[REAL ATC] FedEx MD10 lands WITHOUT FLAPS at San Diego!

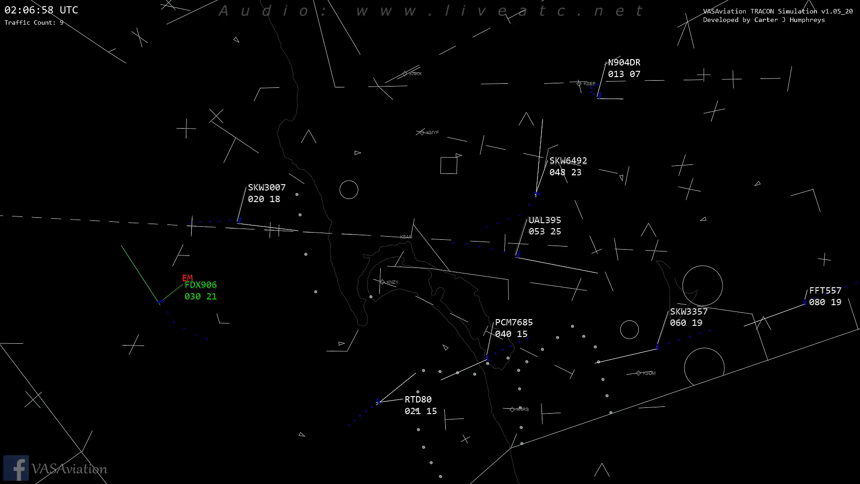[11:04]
FedEx 906 heavy, you can maintain 2,000. 2,000, FedEx 906 heavy. FedEx 906 heavy, turn right, hitting 0-2-0.
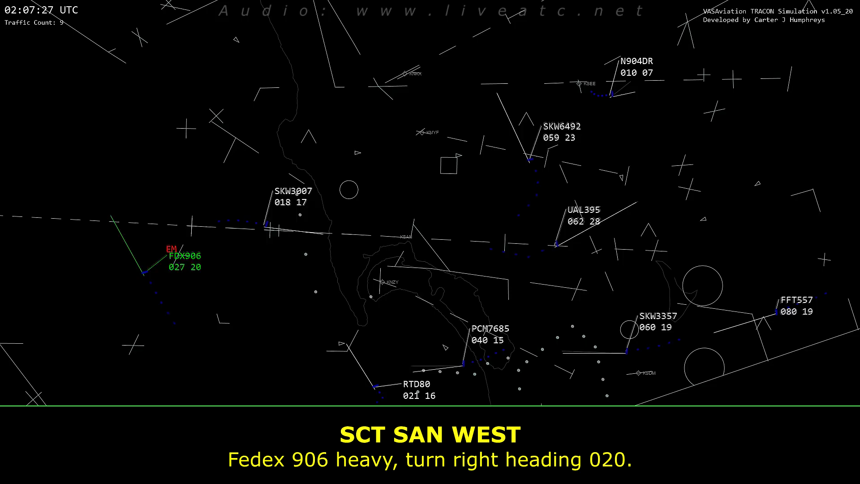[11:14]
Right turn, 0-2-0, FedEx 906 heavy.